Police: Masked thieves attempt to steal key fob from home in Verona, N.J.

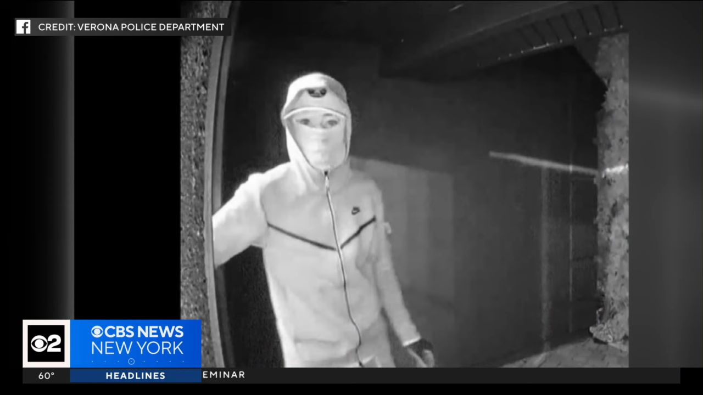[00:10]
Investigators say a home security camera captured two mass suspects entering a house through an unlocked side door. Police say they left with a small bag, then came back, took a backpack, and left again. Police believe they were looking for a key fob for the vehicle in the driveway, but didn't find it.